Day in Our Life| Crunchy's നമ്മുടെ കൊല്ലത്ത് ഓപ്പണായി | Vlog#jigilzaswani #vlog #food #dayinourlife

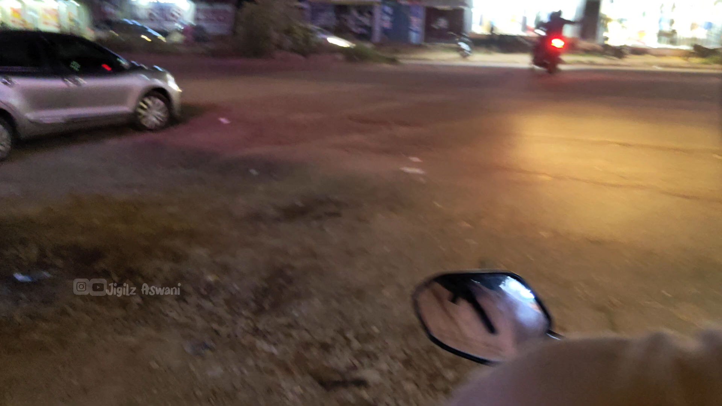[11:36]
അങ്ങനെ നമ്മൾ പൊടിനാട്ടിലേക്ക് പോകുന്നു. നിങ്ങൾ ശരിക്കും മഞ്ഞായിരിക്കുമെന്ന് അല്ലേ?
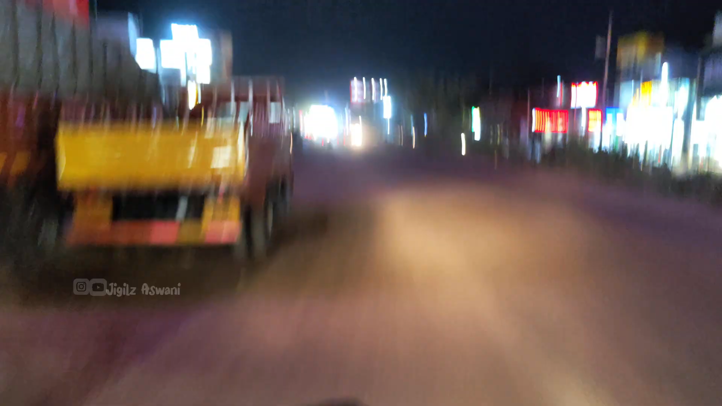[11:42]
മഞ്ഞൊന്നുമല്ല, മഞ്ഞൊന്നുമല്ല, നമ്മുടെ കൊട്ടിയത്തെ പൊടിയാണ്. ഇവിടെ ഇത്രയും ഭാഗത്ത് എന്തൊരു പൊടിയാന്നറിയ, ഒരു തരത്തില് നമുക്ക് പോകാൻ പറ്റത്തില്ല.
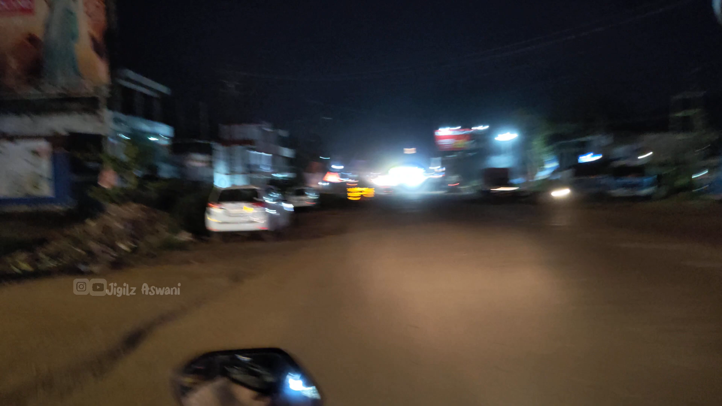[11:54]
അതേ മഴ